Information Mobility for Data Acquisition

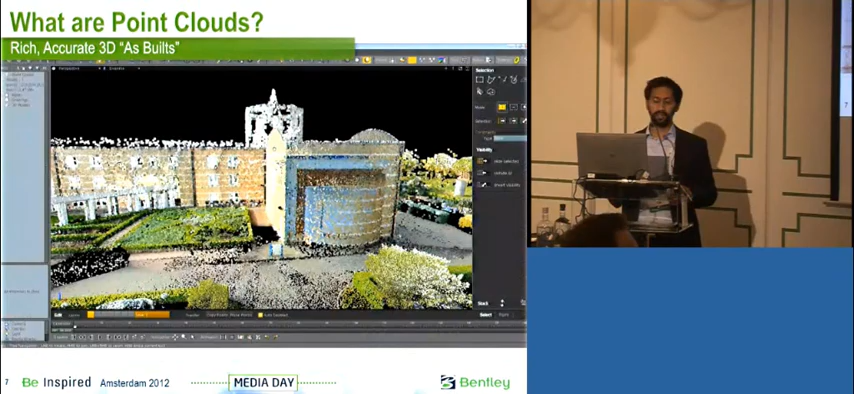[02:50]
So point clouds are very richly detailed, accurate, usually unbiased models comprising entirely of points.
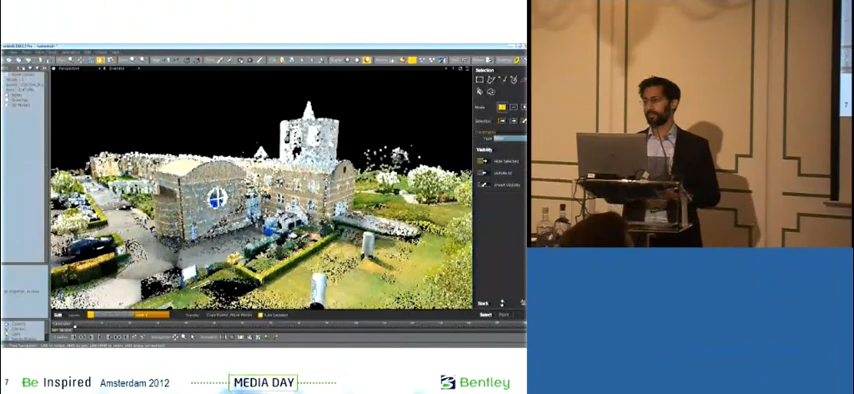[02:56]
It can be millions of points and can often be millions of points. And they're typically captured with laser scanning.
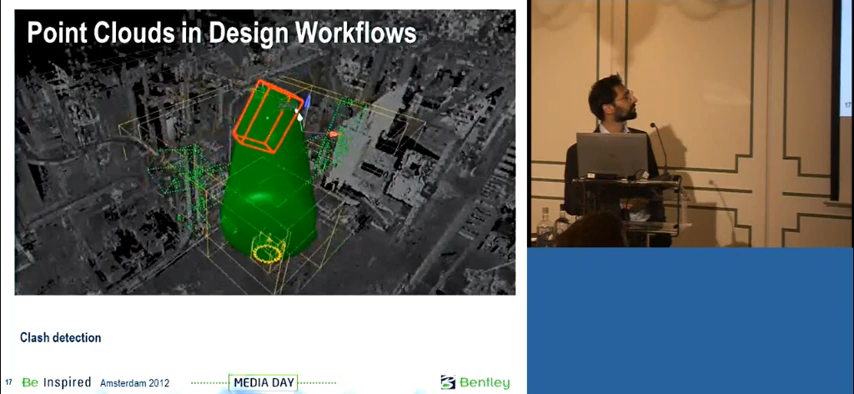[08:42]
And which were the vectors? There are no vectors at all. I see.
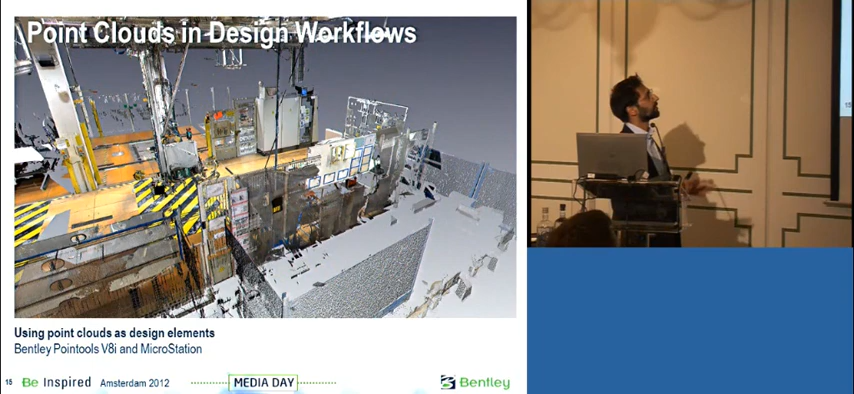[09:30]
So the question is seeking some clarification on how this was achieved and is asking are we taking the point cloud model and extracting parts from it in order to reuse them? Did I characterize the question correctly? Thank you.
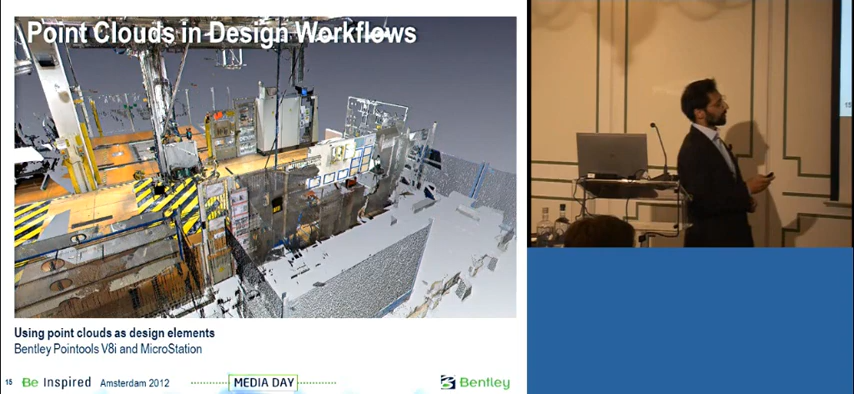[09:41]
So that's absolutely correct. Let me go to the right position.
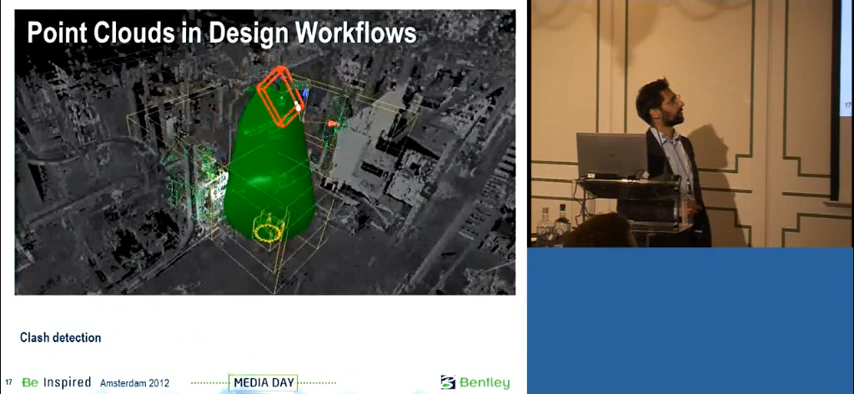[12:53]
And this really has a great impact for us in the design process in that we're able to evaluate clash issues virtually,
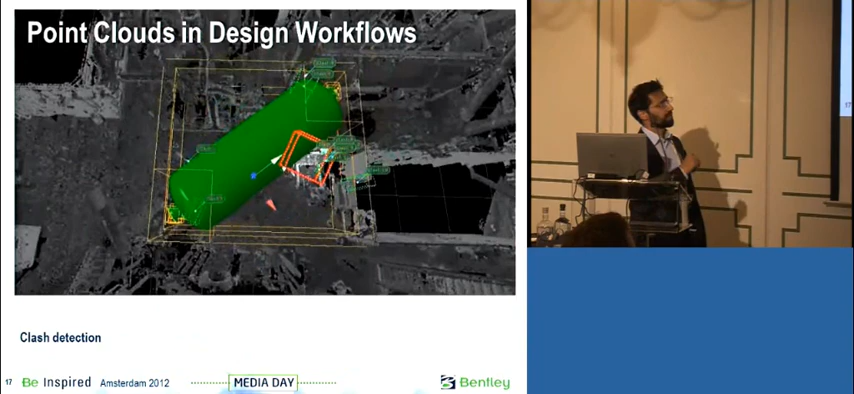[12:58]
not just between design models but also between design models and as existing conditions.
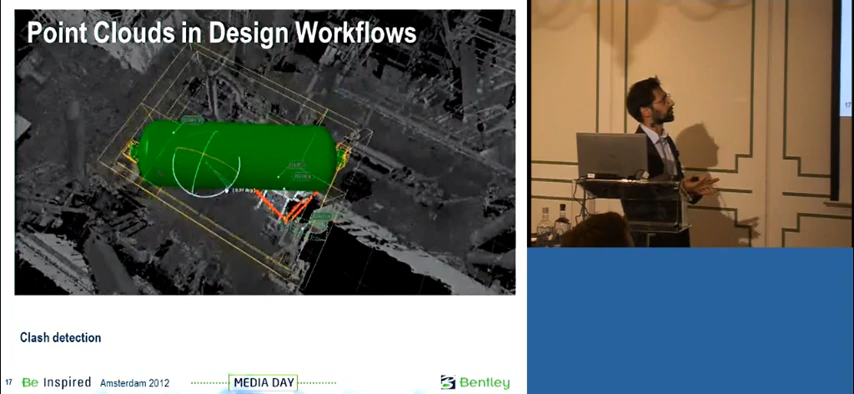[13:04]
Now, we got very excited about clash and the fact that we can do it real time and extremely quickly, which is really unique.
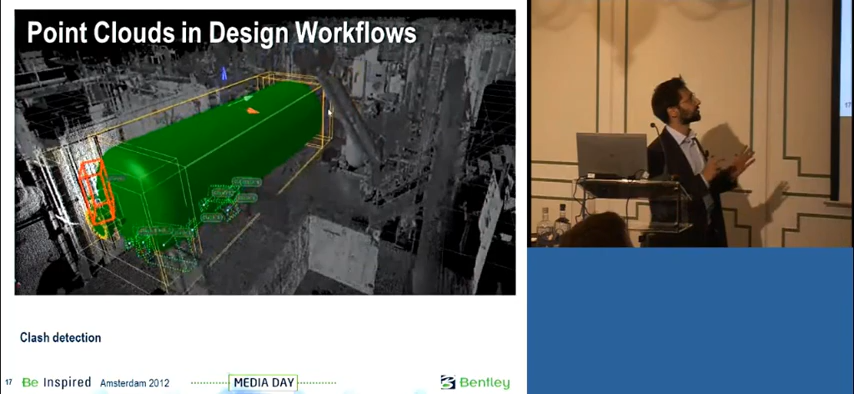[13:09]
And so the examples you're seeing here are real time users
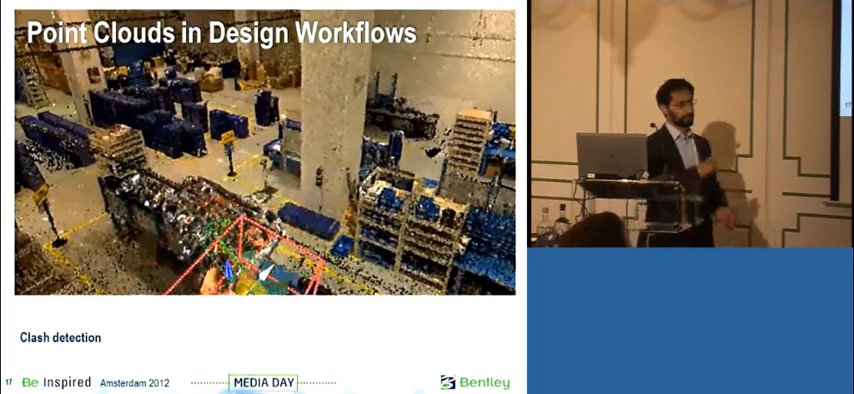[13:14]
pulling stuff around and lots of funky stuff is happening on screen, which is very exciting.
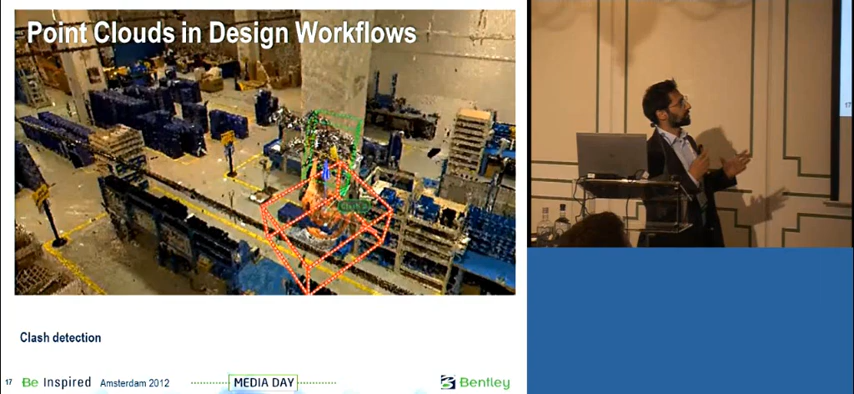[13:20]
But of course, you can do this in a static scenario.
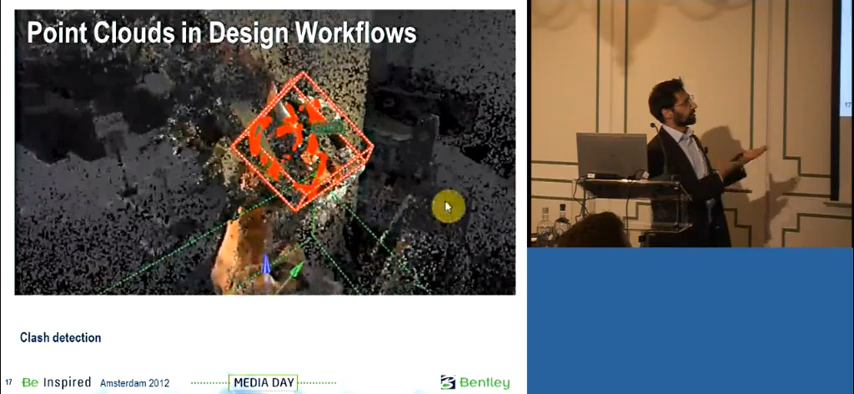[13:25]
So we can have a static design model, a vector model, a 3D vector model and have a point cloud and determine what the clashes are statically.
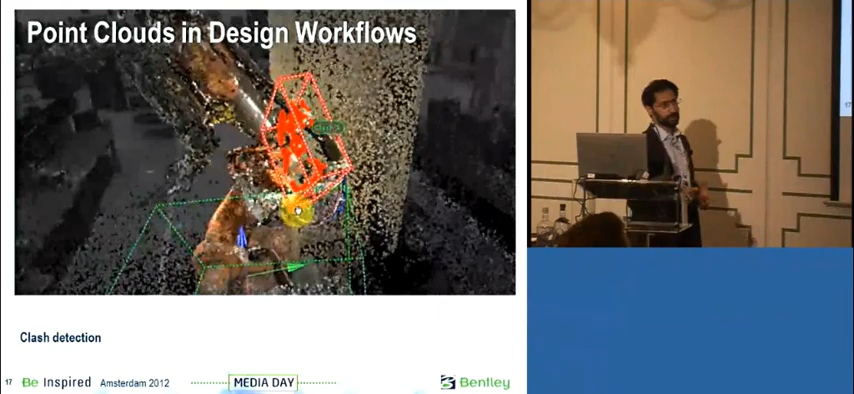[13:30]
We can also do that point cloud against point cloud, which is quite unique. I don't believe anyone is doing that at this point.